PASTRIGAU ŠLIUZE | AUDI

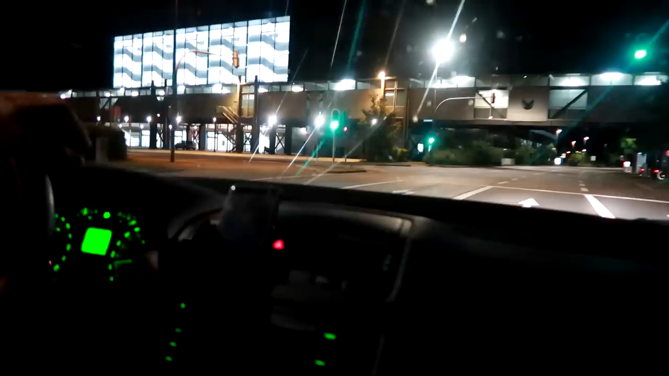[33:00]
per čia pagrindę viskas įvažiuoja, iš ten, po to nuvažiuosim, parodysiu, tenais yra sandėliai.